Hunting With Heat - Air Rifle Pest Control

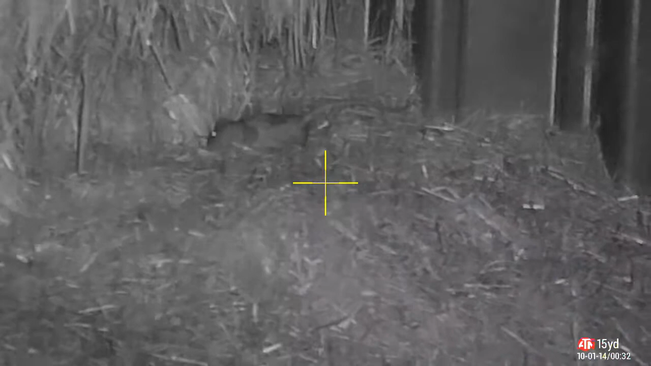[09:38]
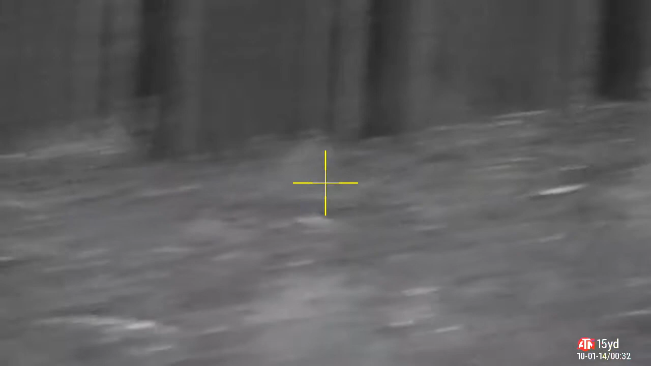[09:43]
Have a quick scan about.
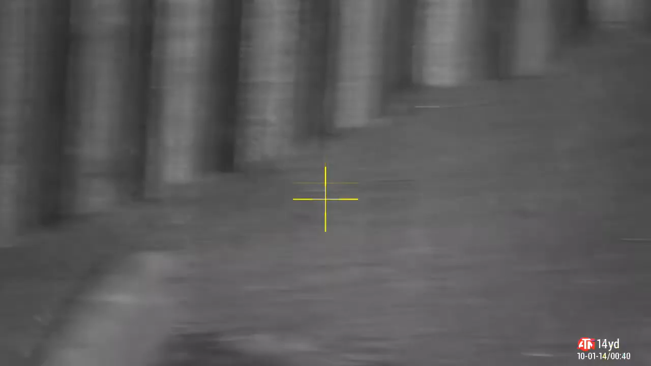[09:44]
There's nothing much. Else there. It's going a little bit quiet now. Smacked quite a few of them down.
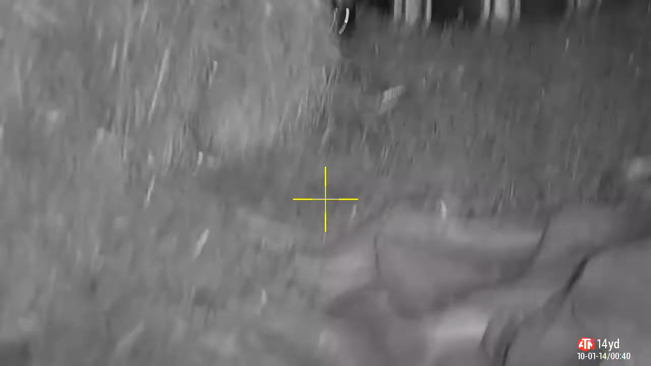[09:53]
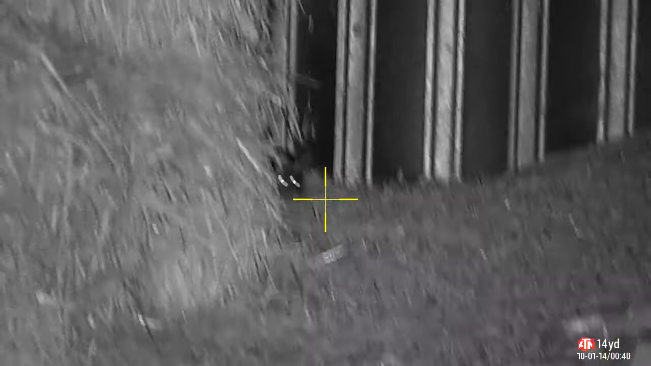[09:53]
This one's creeping forward. Don't know what for. But I've just terminated him. Nice clean kill there.
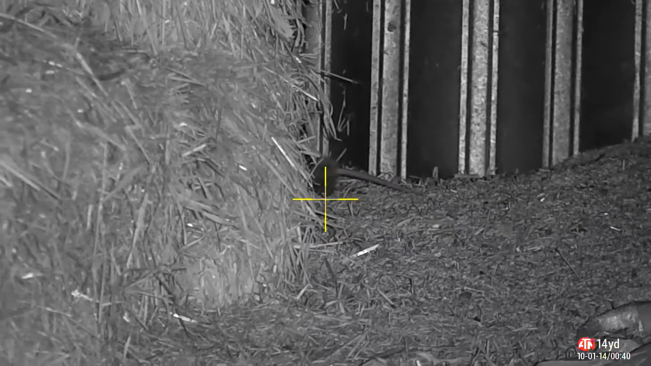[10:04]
He lay there. He lay there.
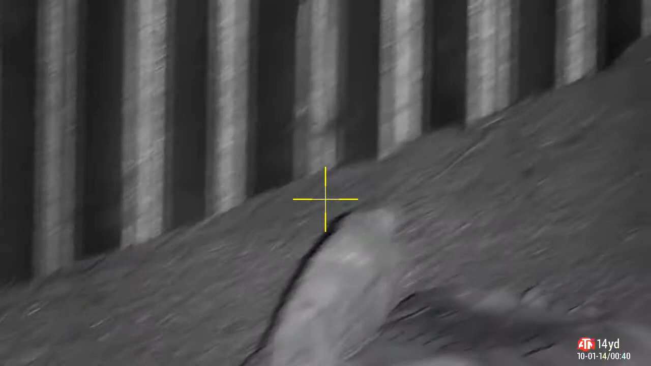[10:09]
Very nicely waiting for me. To go and pick him up.
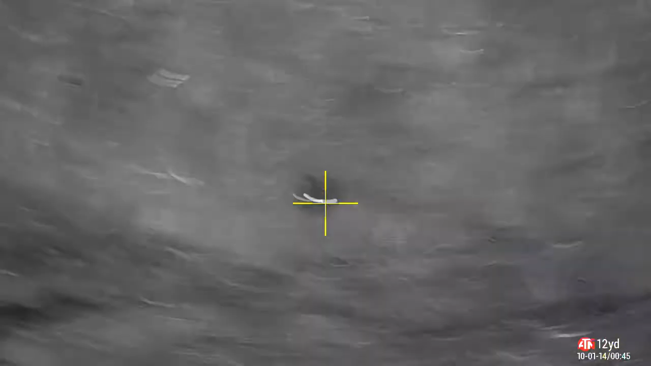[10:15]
Now this is a small hole. In some straw. And the thermal.
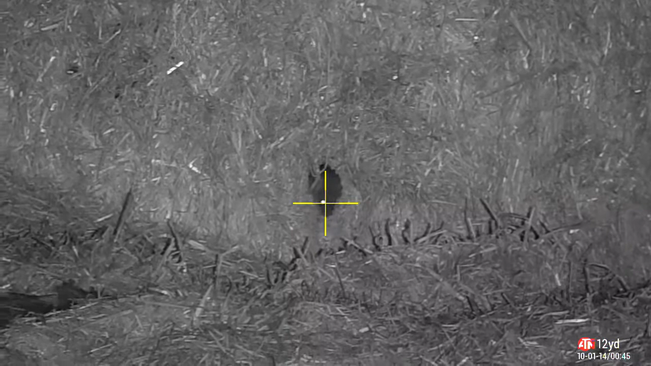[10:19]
Picked these up. Beautifully. I didn't see them on the night vision. But you can see the first one.
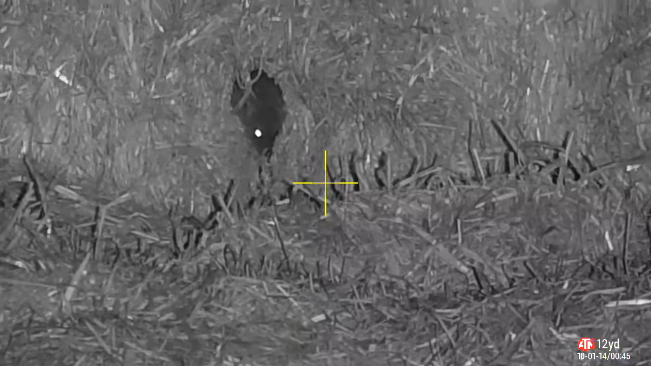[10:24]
Took a head shot. He kicked himself out. And you can see his tail. Just below. And to the right of this one. This one sticks his head out. Wondering what's going on. So I'll give him a GSB Diablo.
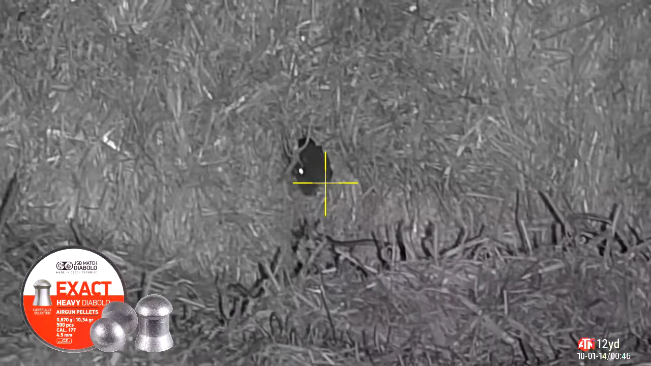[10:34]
Straight in the noggin. You see his back end going. Trying to kick him out. But he's just too fat.
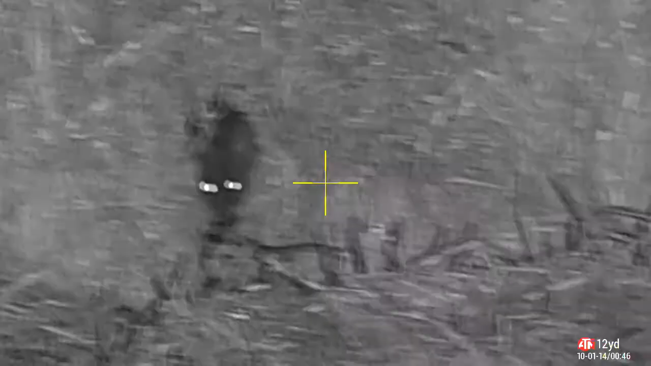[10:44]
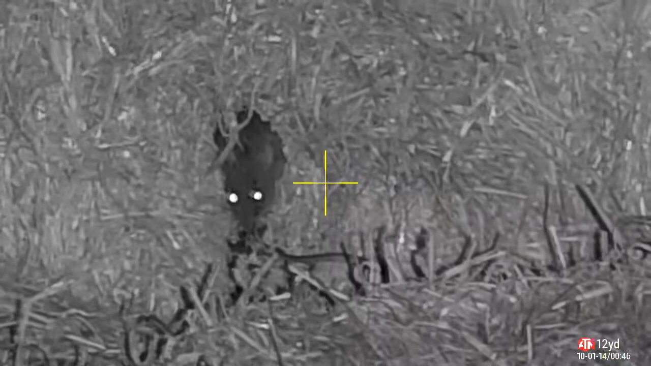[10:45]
To be pushed out. That's two from that nest.